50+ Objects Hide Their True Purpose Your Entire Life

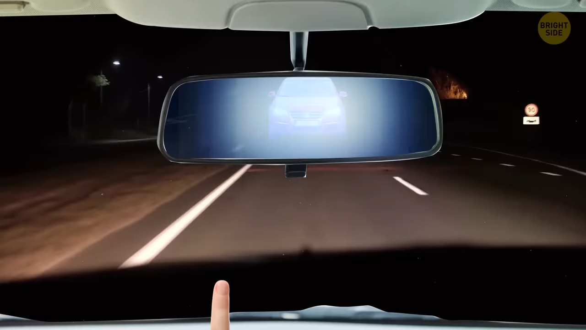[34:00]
If someone's behind you, their headlights won't be blinding. Pull the tab forward again for daytime driving.